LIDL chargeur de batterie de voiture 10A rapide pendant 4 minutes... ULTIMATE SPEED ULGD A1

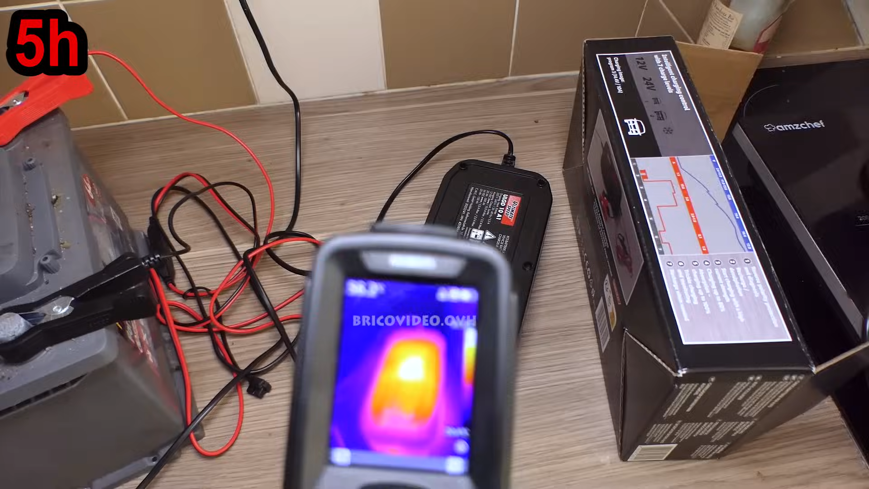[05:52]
et la partie en dessous on est à 62 degrés